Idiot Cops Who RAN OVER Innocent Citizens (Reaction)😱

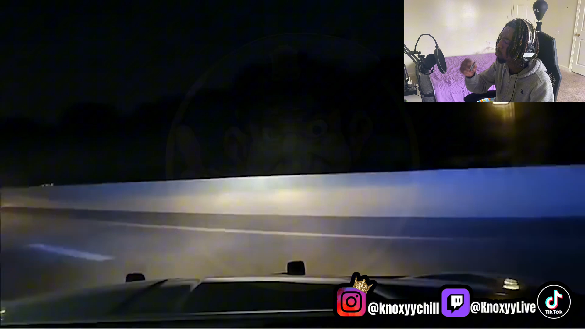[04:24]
You ain't even give her a chance to pull it over.